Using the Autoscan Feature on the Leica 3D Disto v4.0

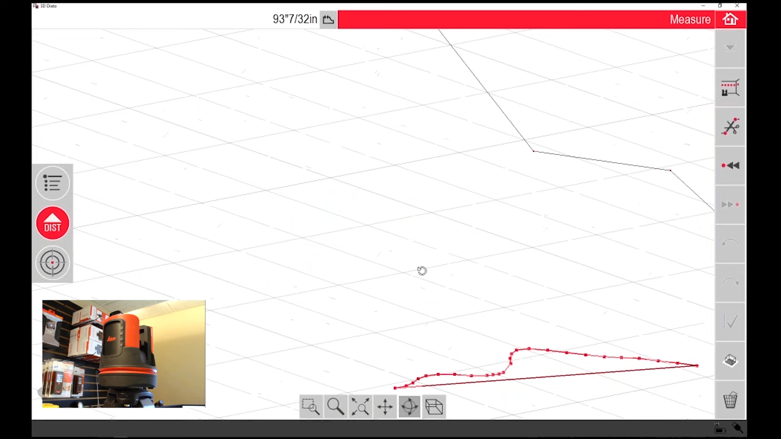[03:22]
to get an idea of that curvature and we can also look at it from a top down view and zoom in on that to get a to get the profile view of it now this is all stuff that you're going to do